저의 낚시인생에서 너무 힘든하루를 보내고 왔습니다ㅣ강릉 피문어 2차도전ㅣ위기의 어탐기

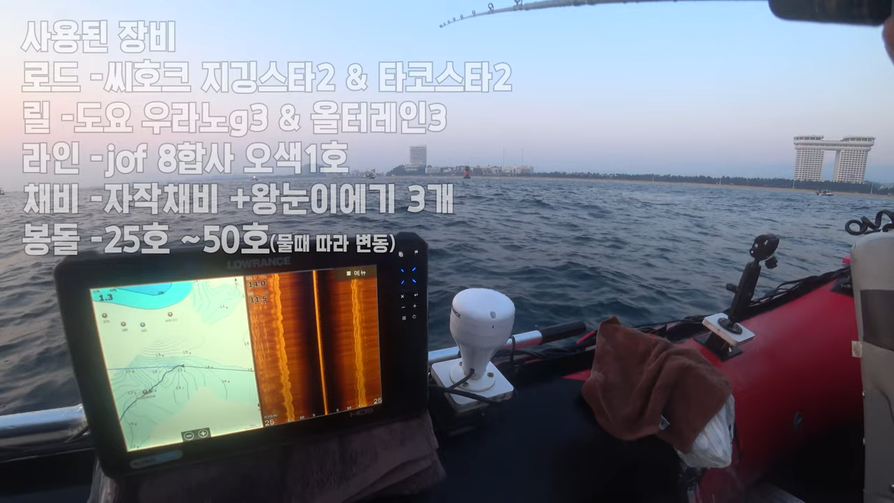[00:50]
수심은 14m 정도 나오고 수온은 11.5도입니다 스카이베이 앞입니다 배들이 많이 나왔네요 뭐 레저버트고 유선배고 굉장히 많습니다